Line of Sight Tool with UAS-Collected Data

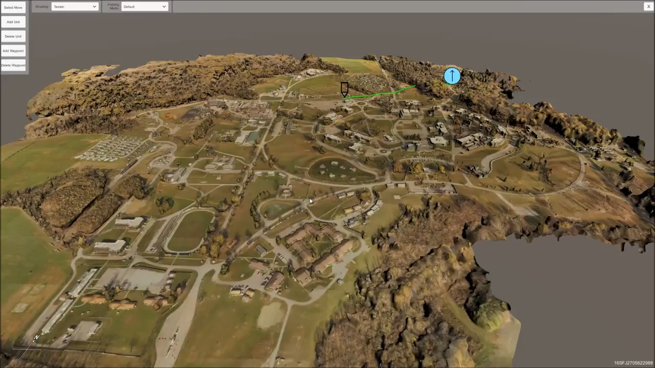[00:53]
This area was flown over about a day and then processed using the workflow. So this is the entire area. The way that the tools work are you have a unit, blue unit.